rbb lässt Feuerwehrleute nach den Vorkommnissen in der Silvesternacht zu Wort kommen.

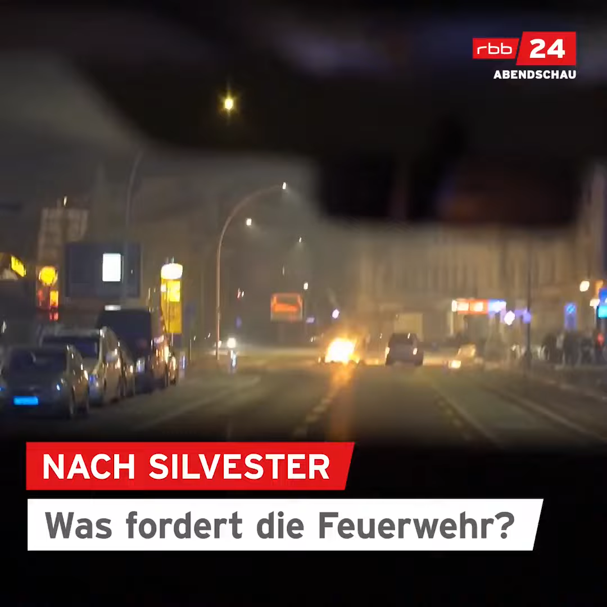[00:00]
Also brennt ein Reisebus und da irgendwie in einem Gebäude.